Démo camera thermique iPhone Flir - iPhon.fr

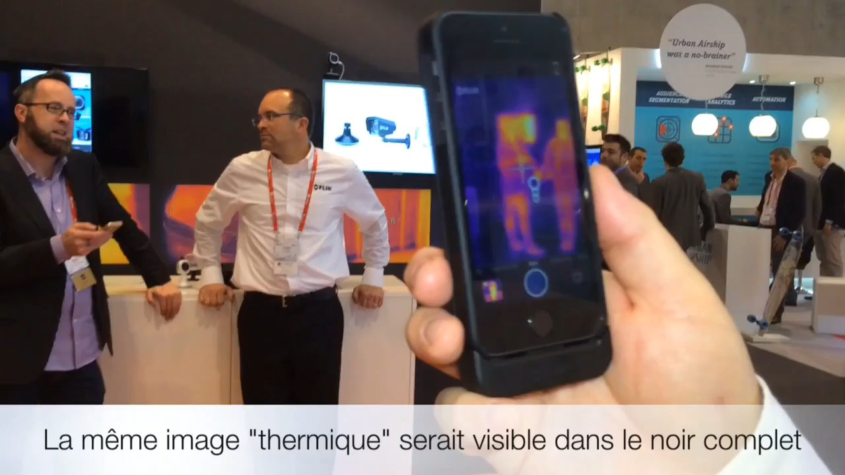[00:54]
You're able to, you would see the exact same thing in absolute darkness, so we're not seeing any light at all, we're seeing thermal energy.
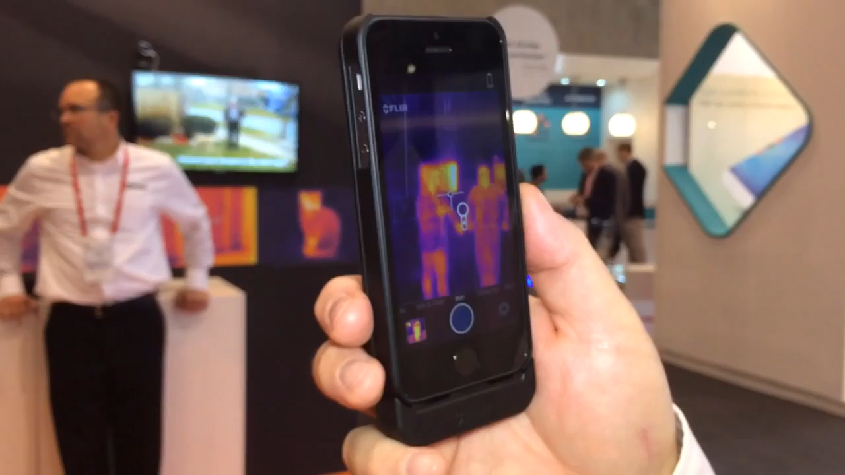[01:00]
So if it were completely dark, you'd be able to see that. You're able to measure temperature, so you can measure the temperature of people and objects in the environment.